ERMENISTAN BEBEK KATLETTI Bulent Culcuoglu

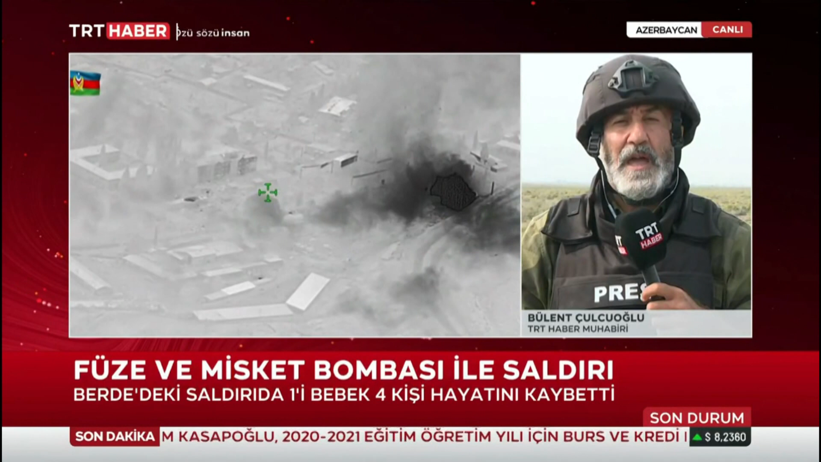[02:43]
Özellikle Kubatlı'nın hemen ön tarafında bulunan Kubatlı ile Laçin koridoru arasındaki hattı Ermenistan ordusunun topçu mevzileri yoğun şekilde ateş altına alındı ve o